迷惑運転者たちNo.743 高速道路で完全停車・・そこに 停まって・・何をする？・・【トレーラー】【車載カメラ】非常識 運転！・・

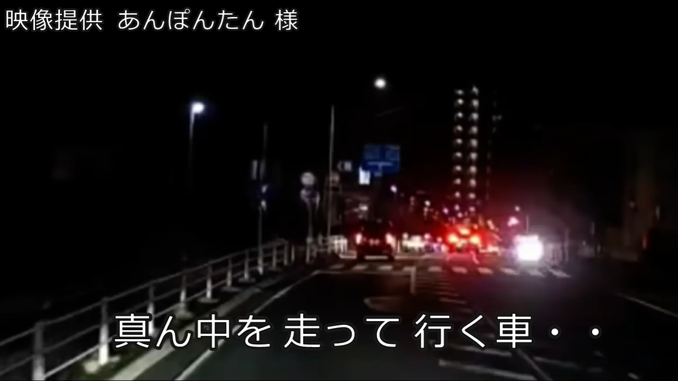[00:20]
おい、おいおいおいおいおいおい、あーそういうこと。いやーちょっと待てばいいんじゃね。うん、今どう変わった？まくって何も変わんないよね。